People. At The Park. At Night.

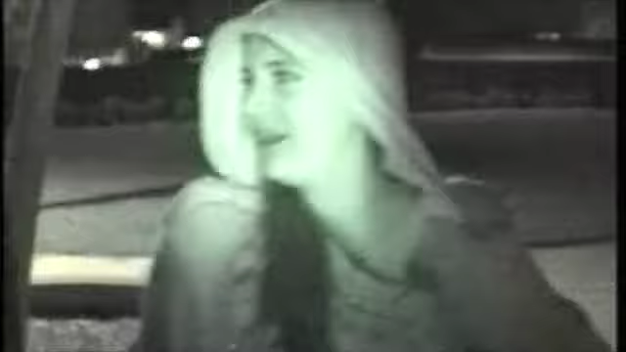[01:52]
Jeez! Hey, does this show up more like that one does?
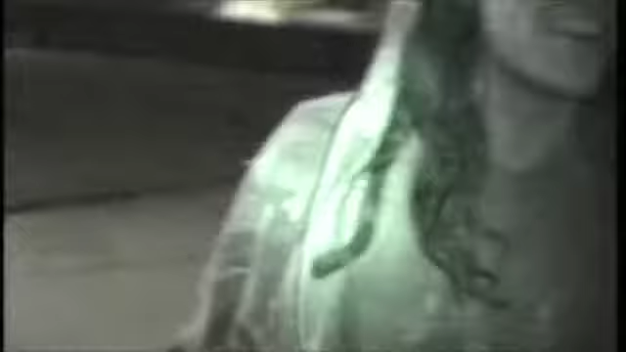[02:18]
Oh, I thought that was Skip. No, he's Skip. Over there. Where? Right there?
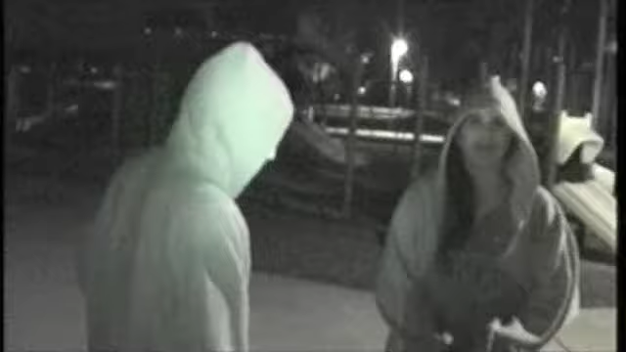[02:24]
They both cover up their faces. Get myself with my thumb. Hold on. Oh, you caught our secret love affair. Oh, snap. She caught ours, too.
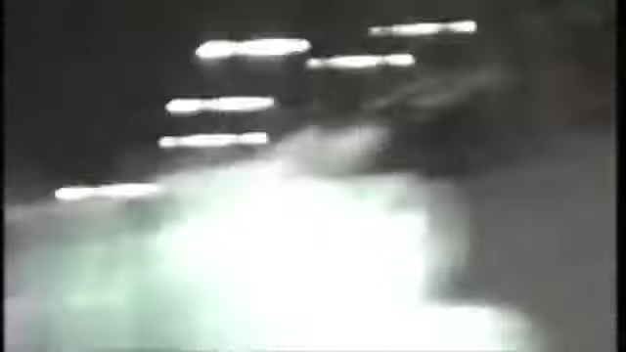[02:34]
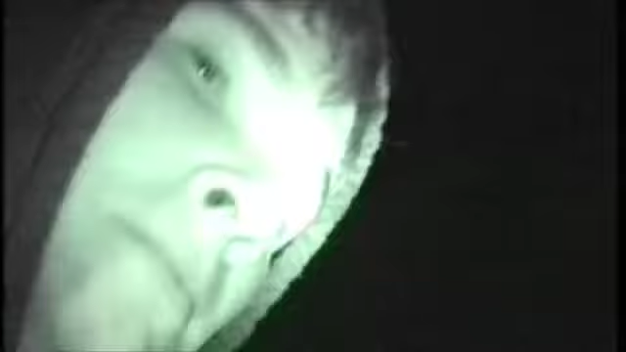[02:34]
Excuse you. Threesome. Oh, yes.
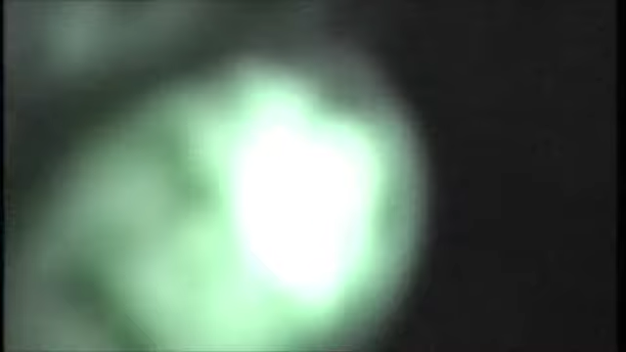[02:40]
Oh, I can't see it. Oh, it's so cool.
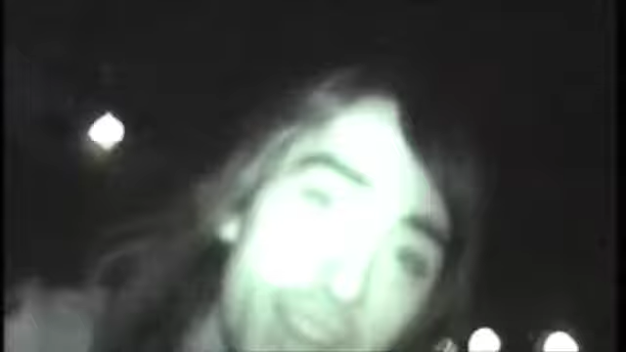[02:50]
What do you want? Whoa, I can see myself. Wait, I can see myself. No. Yes.